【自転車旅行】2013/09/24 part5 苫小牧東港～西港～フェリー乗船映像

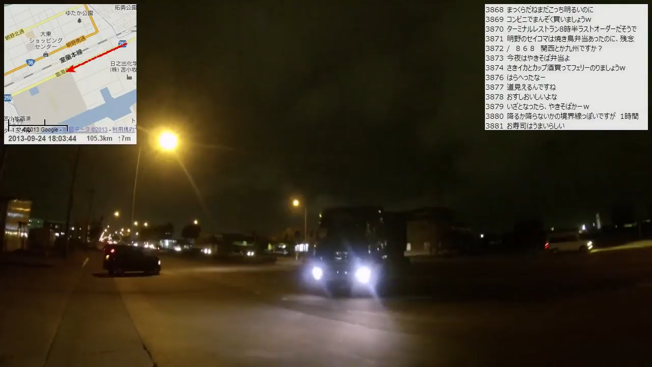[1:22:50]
今ハンドサインで俺のことは構わないから行けって言いましたよ。私はおにぎり。あー聞こえない。ハンドサインでイベントありがとうございます。かなりでかい山が来てますよね。
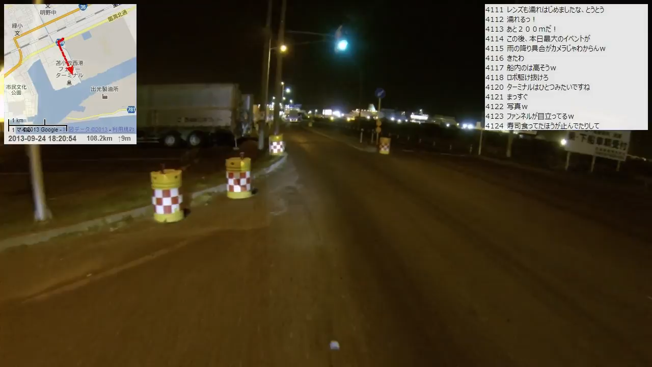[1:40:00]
そうかもしれないな。でも1時間ぐらいまでずっと降り続けると思うんですよ。もうすぐ。乗船車両、送迎一般車両。乗船車両だから左でいいはずですよね。自転車こっちでいいのかな。